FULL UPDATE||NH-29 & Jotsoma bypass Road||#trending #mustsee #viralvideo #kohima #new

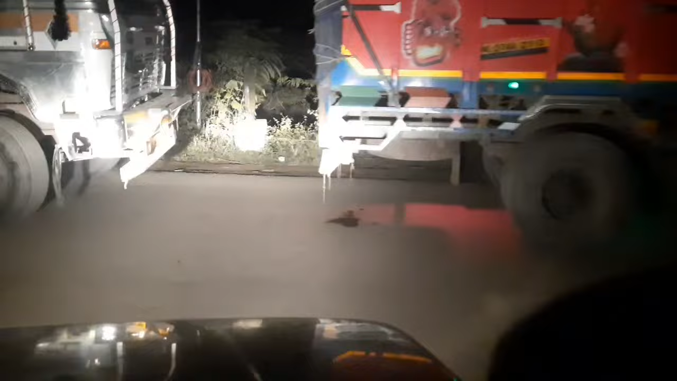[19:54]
হইছে নতুন বেশি আই না আছে আপনারা কি অল্প অল্প পড়ে দেখাই দিব এটা যা যা আছে জাপানে
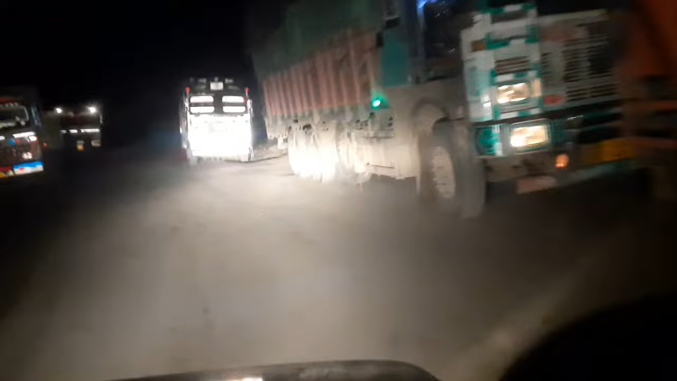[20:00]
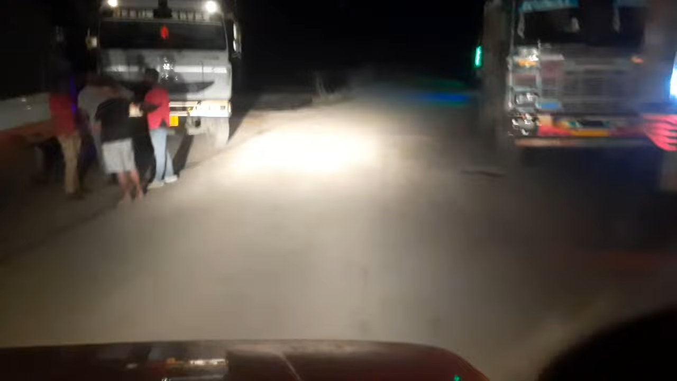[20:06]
দিন পড়া না যাদু ইটা তো বি তাহানকে খুলি দিয়া নাই আর যদি আজি রাতি তাই খানকে
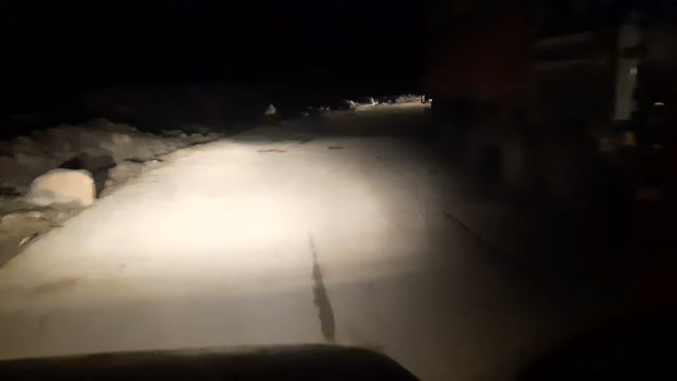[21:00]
আছে তো এনে তো আর জাম বি দেখিব ভিতর পরে কোনোবা লত গাড়ী বুকে থাকি নে গাড়ী বিয়া হলা বি মুখান দেখিব পাৰে